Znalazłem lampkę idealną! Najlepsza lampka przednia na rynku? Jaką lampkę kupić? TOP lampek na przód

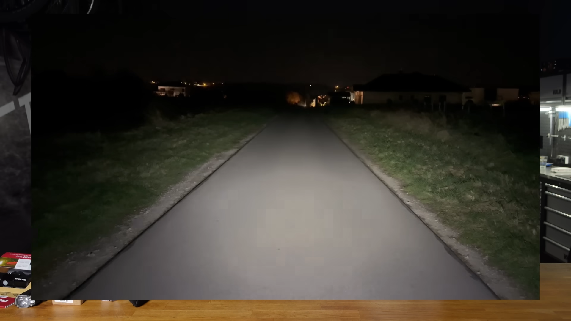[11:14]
Bo porównując obydwa, wszystkie trzy lampki i ich tryby świecenia, już wspominałem, że jedna jest 1300, te dwie są 1500,